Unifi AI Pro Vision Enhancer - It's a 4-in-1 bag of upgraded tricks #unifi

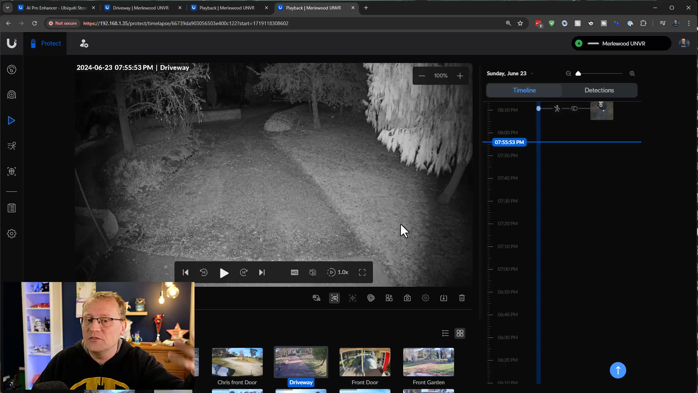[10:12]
I actually would probably get even longer range because the camera will adjust its focus length to whatever is the brightest. So if you have less things in the foreground, you might even get longer IR range. But obviously this is where I want the camera. This is where the cars are. So that's all I show. And just because I like this radar range detection, I'll just show you here the number plate recognition coming up.